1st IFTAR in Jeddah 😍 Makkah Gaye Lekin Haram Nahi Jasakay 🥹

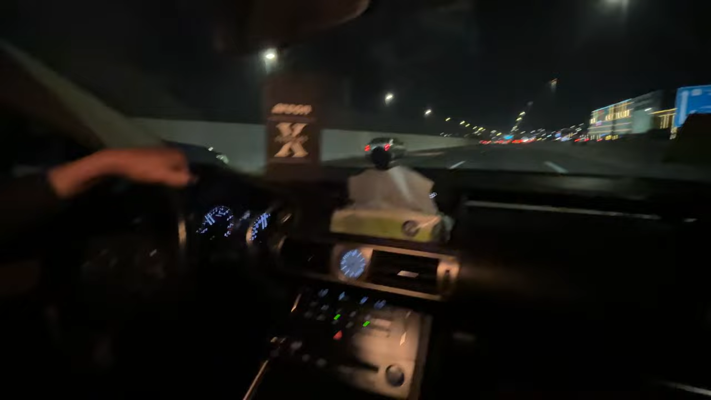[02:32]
بہت عرصے کے بعد افطار کر کے ہم لوگ ڈائریکٹ آئیوے پہ آگئے ہیں